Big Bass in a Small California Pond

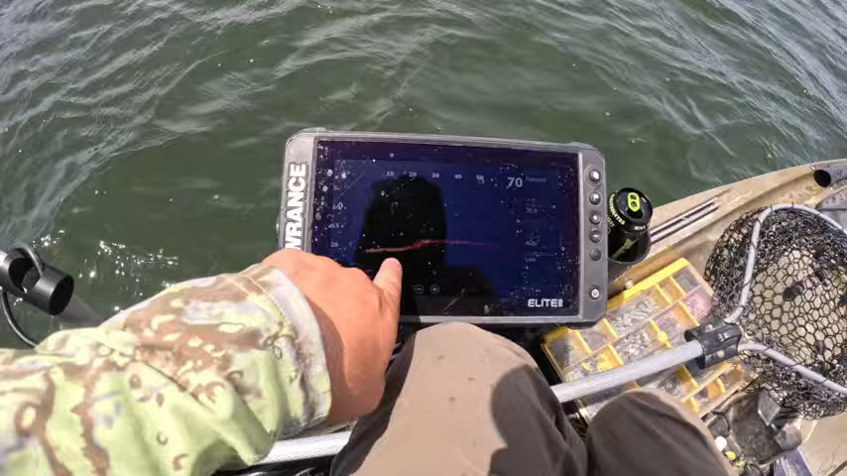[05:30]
this is what i'm looking for uh on the graph see that little cliff and it drops off every time i see a little cove like that there's bass sitting on that thing so i always just throw out 20 feet and let it drop and just jig it and those bass are sitting on that edge
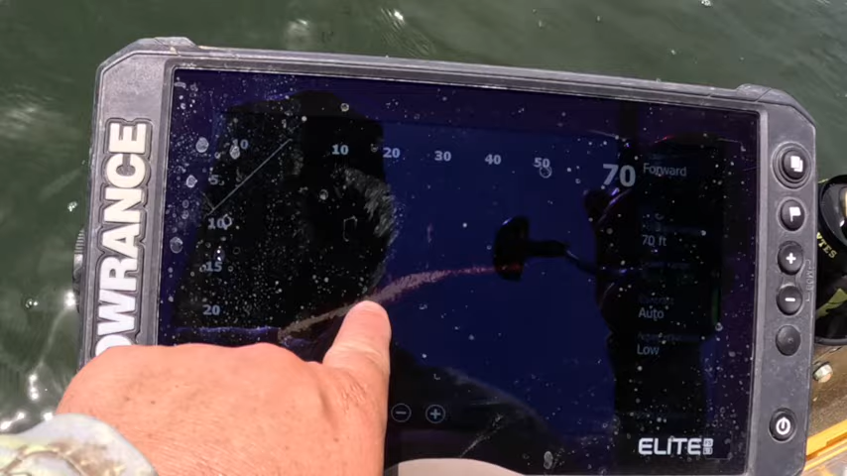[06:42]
that cliff and the grass all these little specks right here those are bass see it pop up right there boom boom boom boom boom boom boom just swimming around see that one in there i can't see it now see it
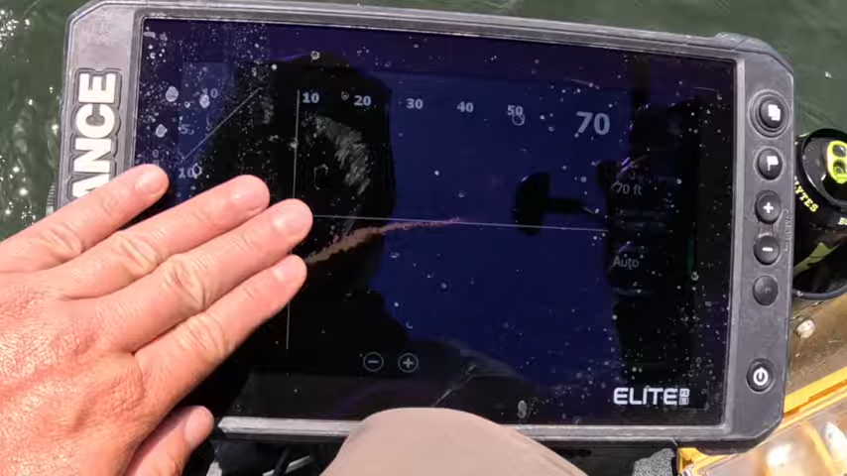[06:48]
they're just sitting on this ledge right here oh shit backwards there you go